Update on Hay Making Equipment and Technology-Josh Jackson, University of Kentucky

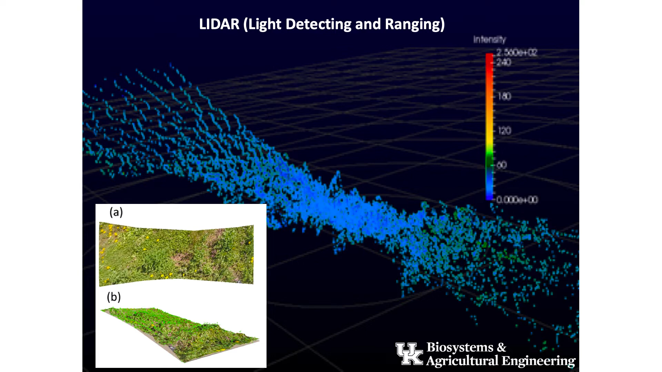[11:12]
So how would that change our overall accuracy or how would that degrade it as we're flying through the field? And so then being able to do the post-processing to handle all that information as well. And so we can also, you know, in this case we had overlaid our actual imagery on top of the points in which we recorded. And then we'll calculate a volume that way.